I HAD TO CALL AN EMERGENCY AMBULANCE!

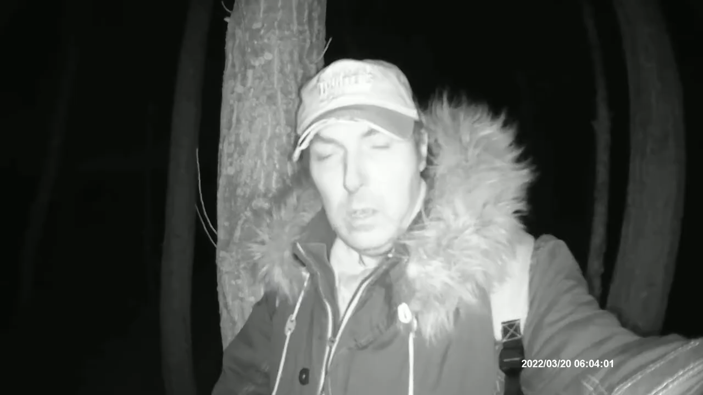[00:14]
Hello there, it is me again. You might be wondering where I am right now, or you might not be, but I'm actually in amongst some trees in a secluded location in pitch black darkness,